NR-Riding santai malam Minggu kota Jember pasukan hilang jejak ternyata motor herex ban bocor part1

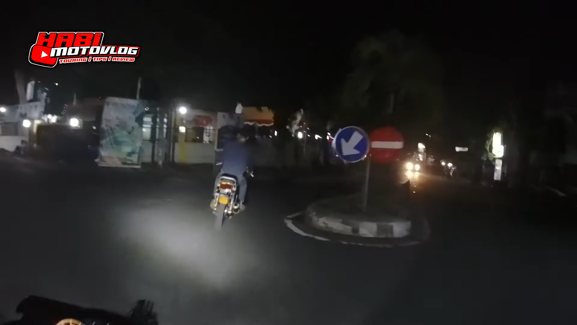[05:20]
Tapi untuk jalanan lampu, maksudnya lampu jalanan PJU-nya lagi mati. Padahal masih jam 10. Toko-toko udah tutup.
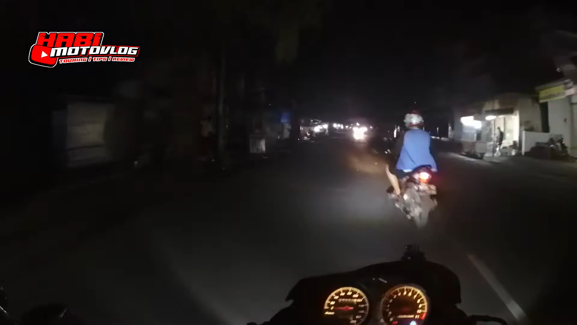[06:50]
Jam 10 tapi keadaannya udah kayak gini, tutup semua.